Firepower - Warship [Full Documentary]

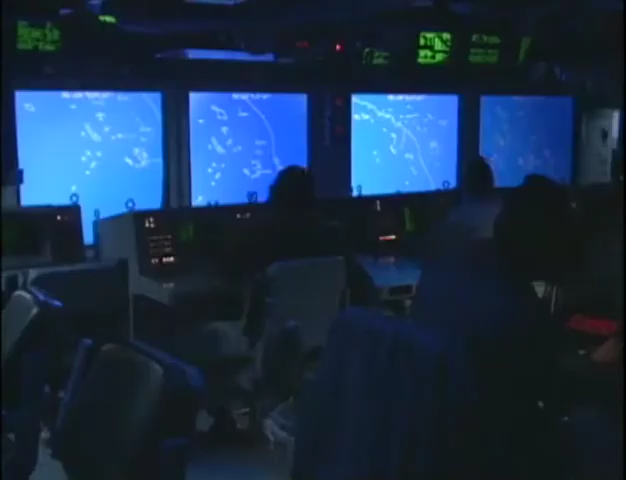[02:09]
computers, and missile and radar capability.
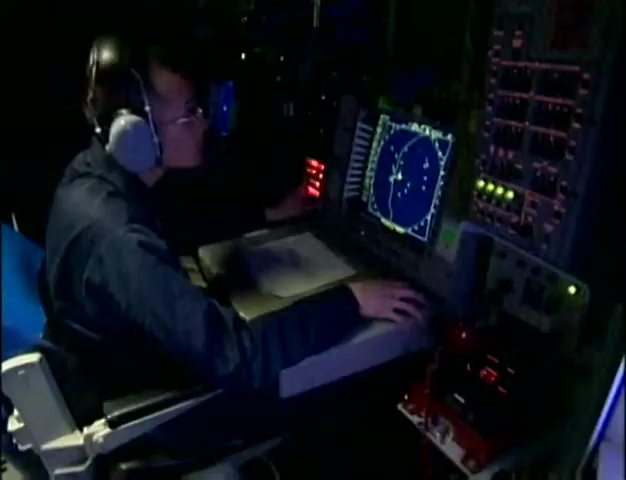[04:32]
Aegis is a powerful and complex weapon system found within all Ticonderoga-class cruisers.
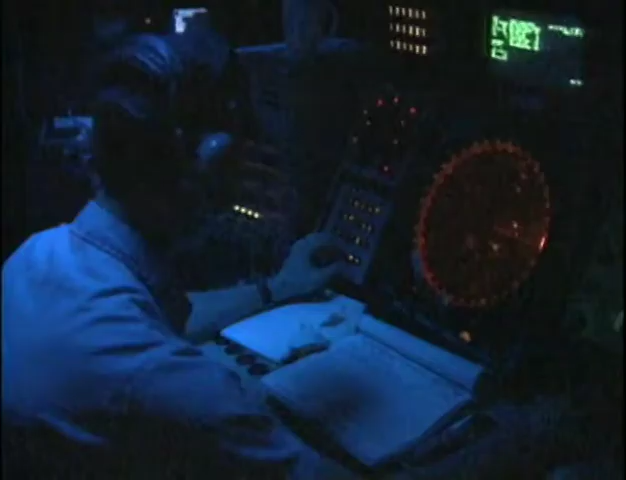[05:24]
Aegis is the spy radar, Aegis is the command and decision, Aegis is the weapons control system.
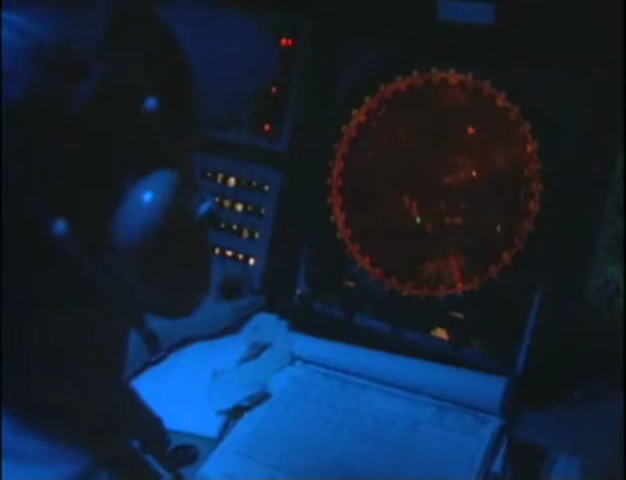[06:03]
Aegis has a superior kind of radar system, the Spy One. Hull-mounted panels or arrays give the cruiser
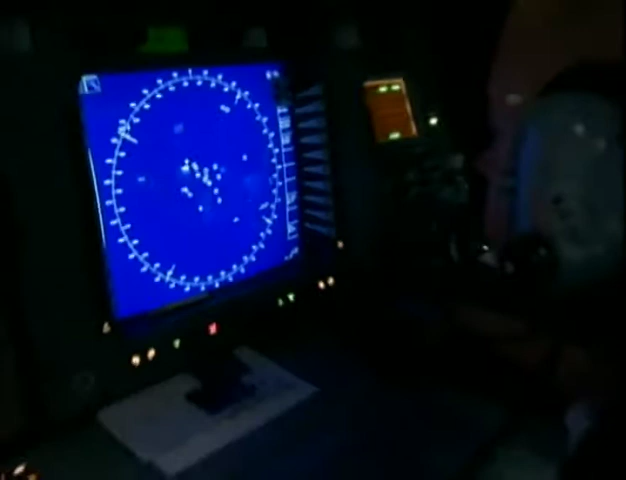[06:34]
Spy 1 Alpha is a phased array,
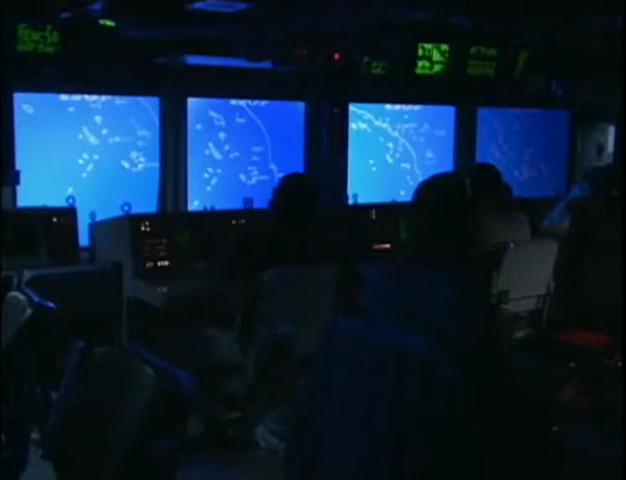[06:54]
which basically forms, steers, and actually schedules these radar beams, which we call dwells, at its own interval.